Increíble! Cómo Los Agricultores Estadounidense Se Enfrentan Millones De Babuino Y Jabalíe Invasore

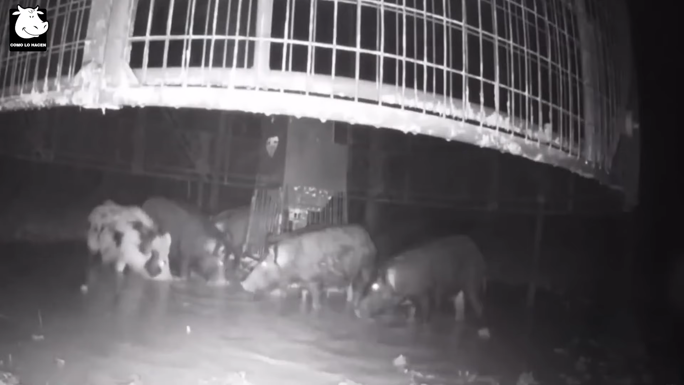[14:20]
Se pueden utilizar los últimos sistemas avanzados de cámaras, sensores y control remoto que funcionan con energía solar para monitorear y capturar jabalíes.